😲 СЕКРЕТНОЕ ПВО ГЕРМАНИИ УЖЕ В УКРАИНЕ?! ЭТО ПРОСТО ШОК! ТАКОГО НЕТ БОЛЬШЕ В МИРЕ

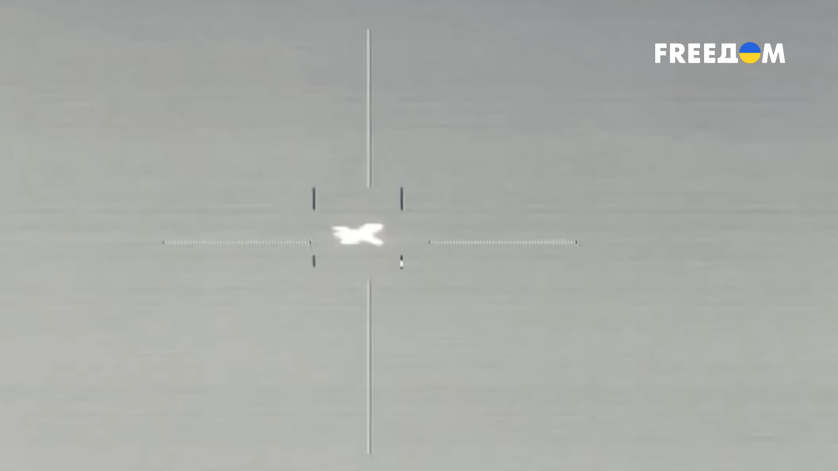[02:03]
Комплексы еще даже не успели поставить на вооружение самой Германии,
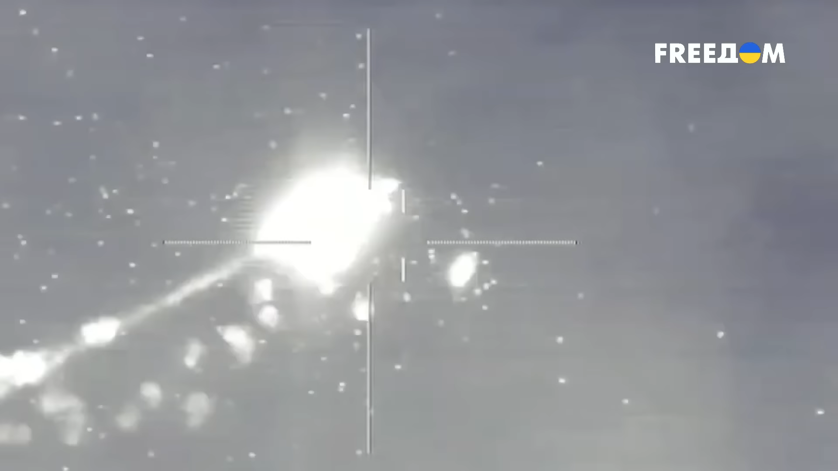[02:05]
но они уже работают в Украине. Они эффективны против дронов, БПЛА,